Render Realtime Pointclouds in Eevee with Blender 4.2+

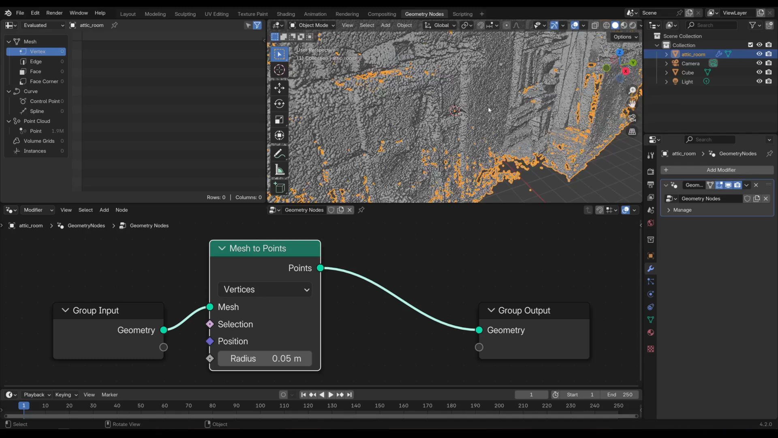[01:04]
and the next thing that i'm going to do is i'm going to give myself the ability to change the radius of those points so i'm going to press shift a again i'm going to search for set point
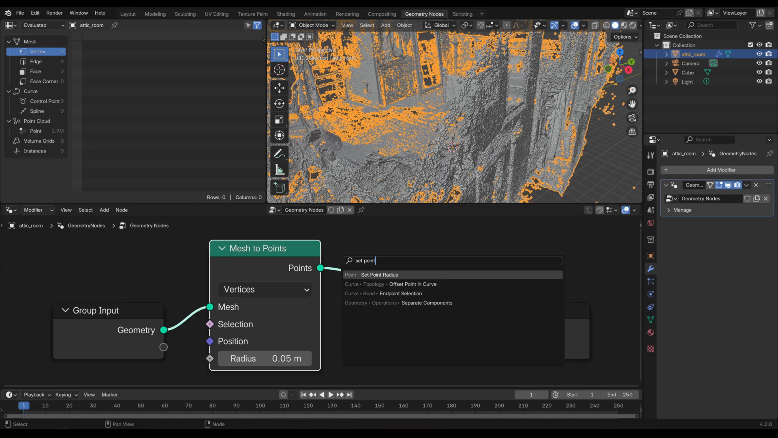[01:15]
radius put that in my node tree and i'm going to connect that to my geonodes input so that i can
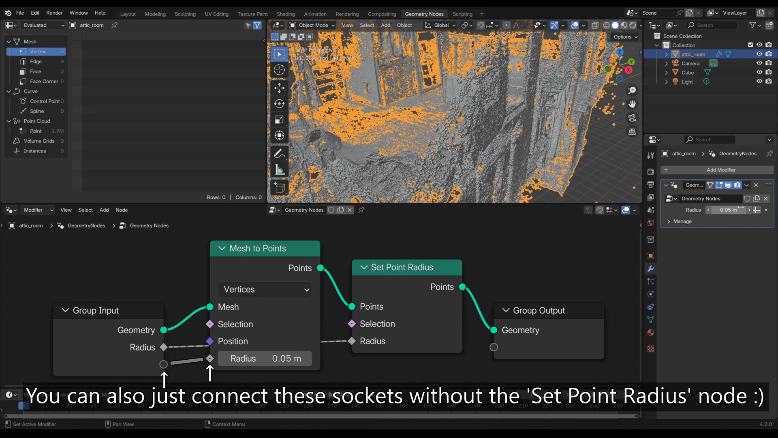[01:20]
change the size of my points using this value here and finally i'm going to add a node which is called set material and then i'm going to choose the default material that comes with the object and so